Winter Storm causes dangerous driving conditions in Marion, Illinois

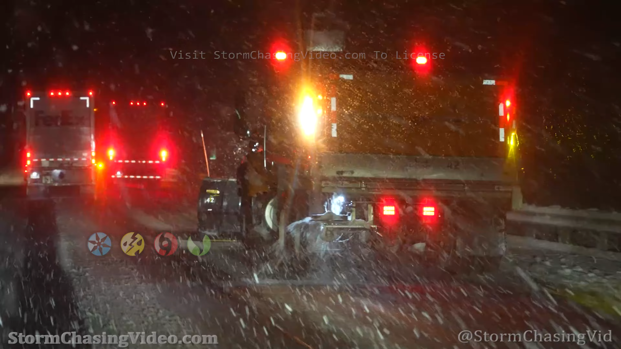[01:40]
Well currently on in Illinois, getting a winter storm here and down. Getting harder to see now.